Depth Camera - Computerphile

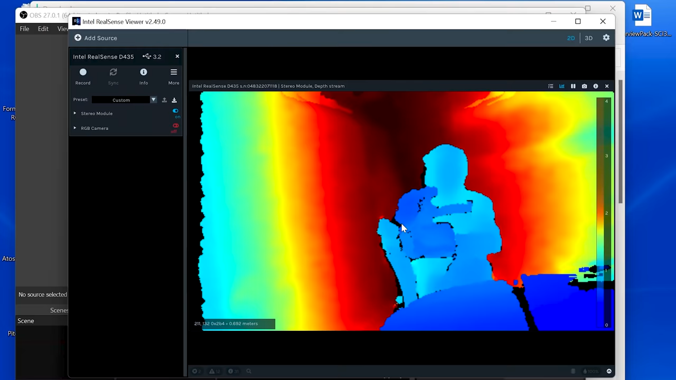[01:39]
I mean, you know, when you get closer, yeah, that's working, it's working. That's not bad. I can see, I can see the microphone and the, I've got my hand in the way now.
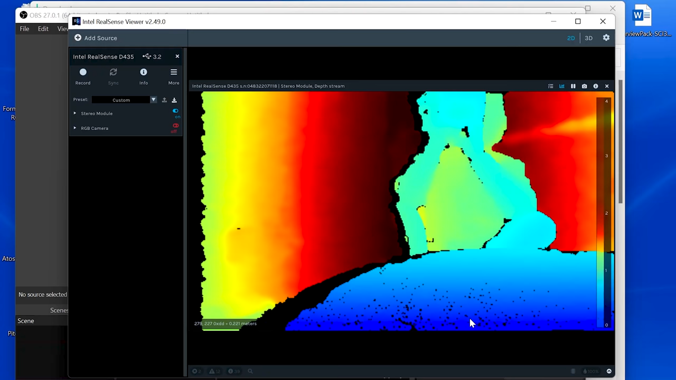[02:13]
Very fast. It's never going to be perfect, right? There's a few reasons for this. Mostly, it comes down to essentially, you can't see everything with both eyes.
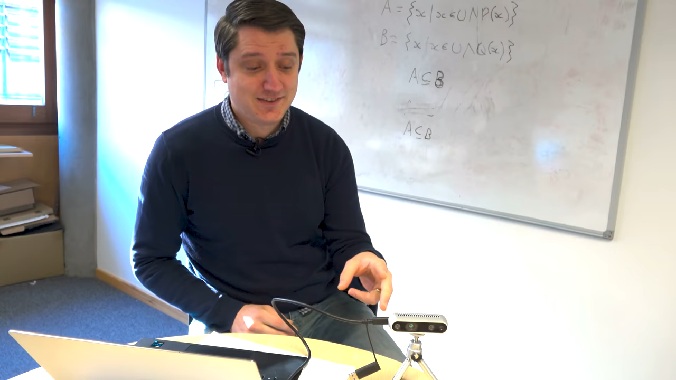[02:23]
And so, you know, on the left here,
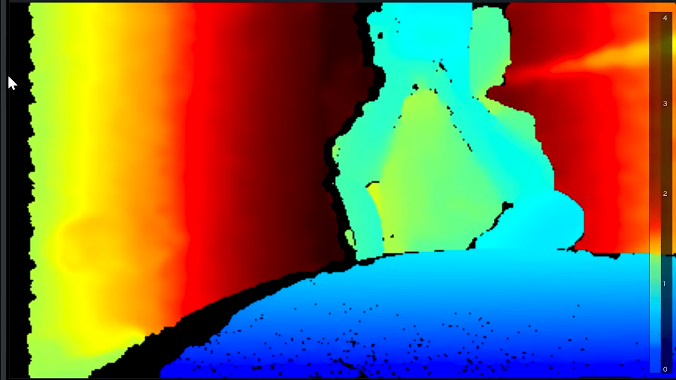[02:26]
there's a huge gap and that's because the right camera can't see that bit of the scene. And so we can't resolve any kind of depth there.
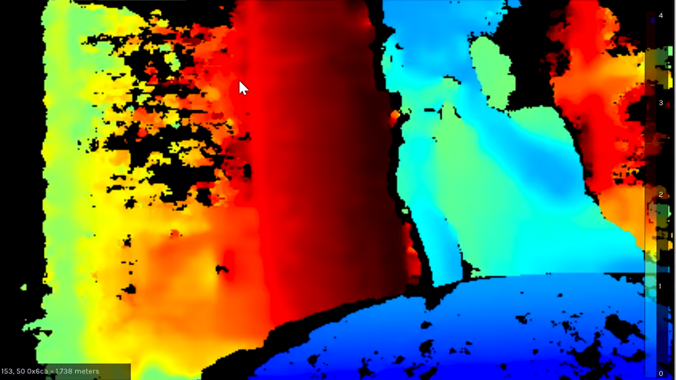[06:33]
So areas like you, where you've got quite a lot of texture, are still actually pretty good, right? It's worse, but it's not bad.
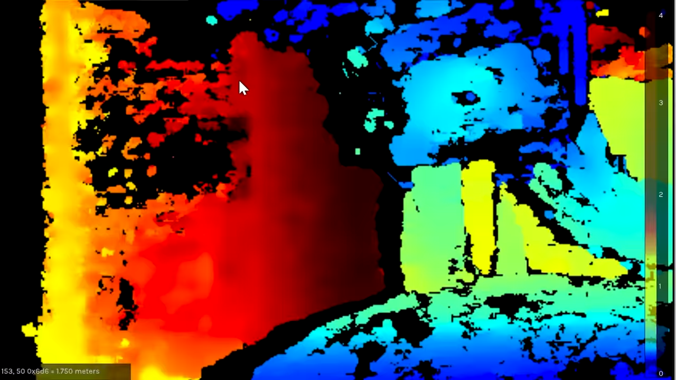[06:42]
The wall over there, which is essentially plain white,
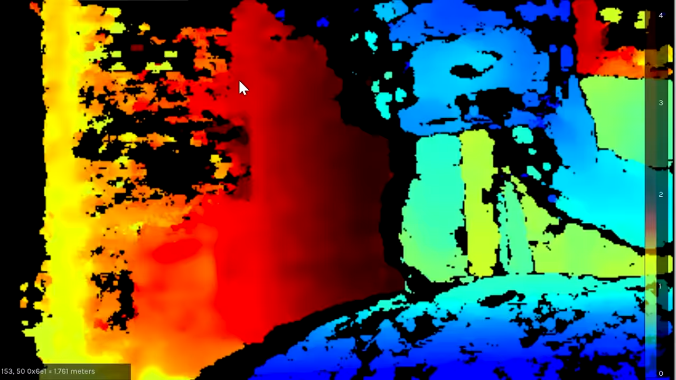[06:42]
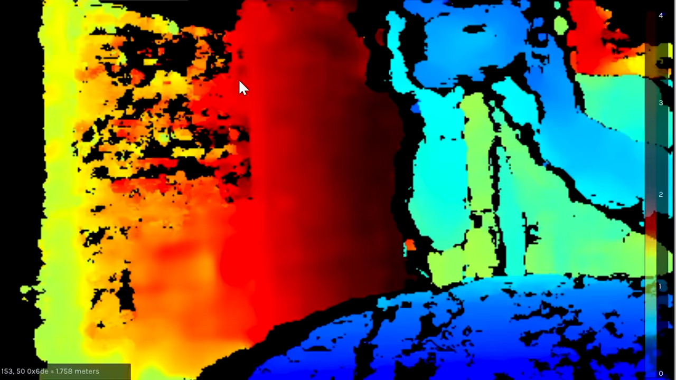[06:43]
has basically started to completely fail over here on the corner,
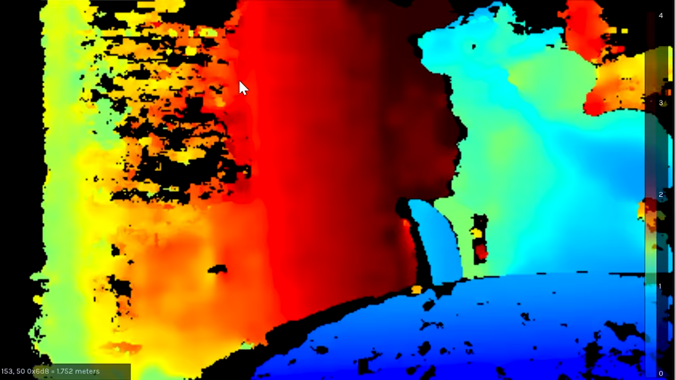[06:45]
because there's nothing really of interest on that wall.
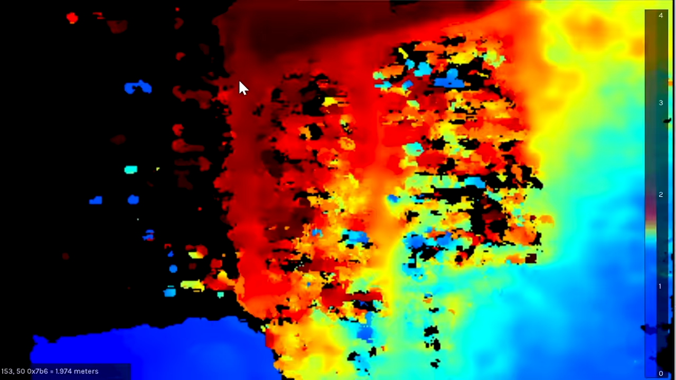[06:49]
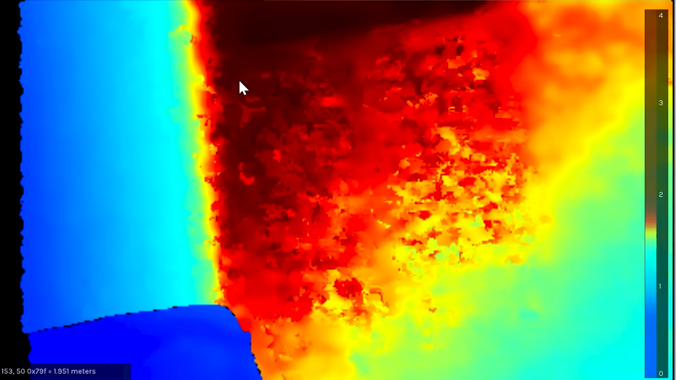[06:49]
If I take my finger off, we can see suddenly it's much, much, much better.